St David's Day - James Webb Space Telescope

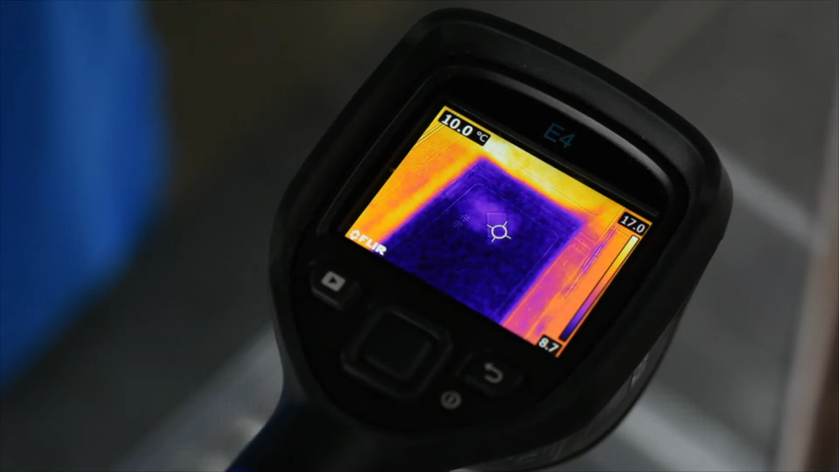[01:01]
However, when we look using our infrared camera, we can see the hot water represented by the orange and the red colours rising and the cold water represented by the blue and purple colours sinking.
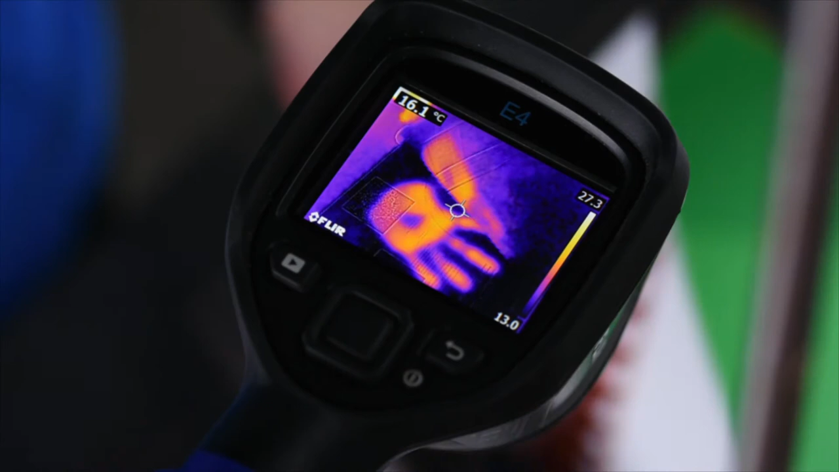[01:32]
We cannot see that with our eyes, however, when we look through our infrared camera,
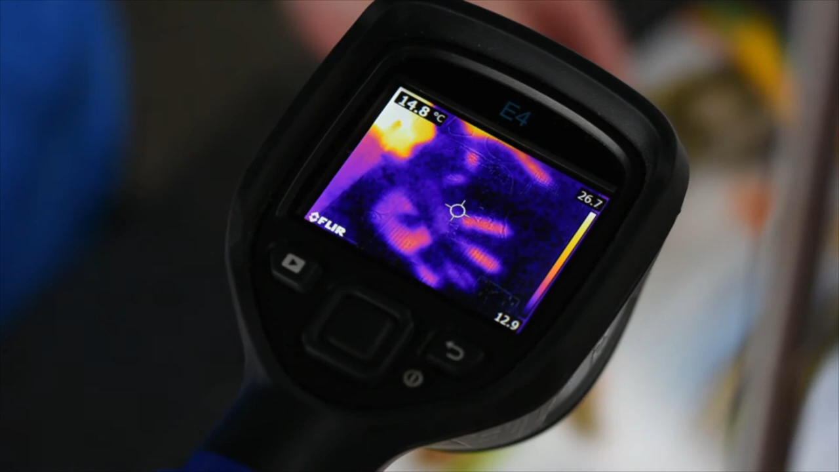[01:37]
we can see that warm hand print has transferred through multiple pages.
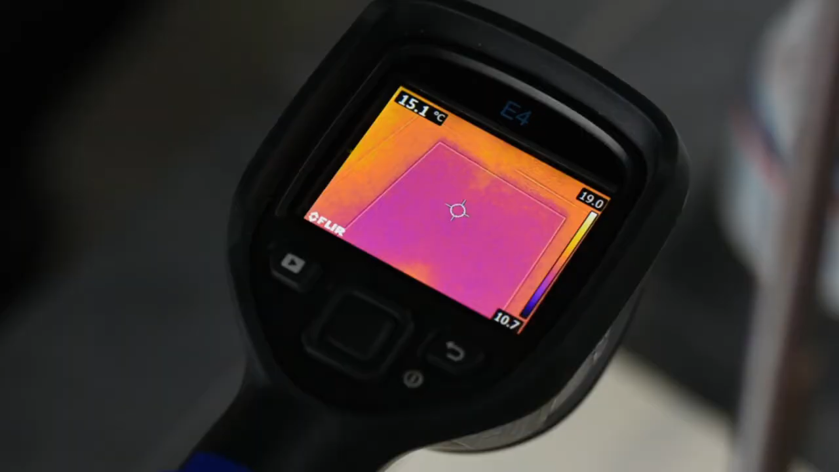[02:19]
On screen: spot 15.1°C
But, by looking through our infrared camera, we can see how hot our object is by
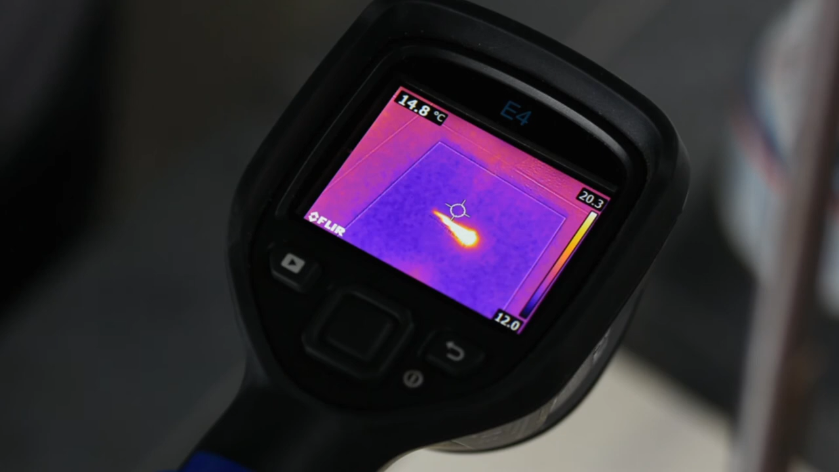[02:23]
On screen: spot 14.8°C
looking at how bright the glow of the infrared light is.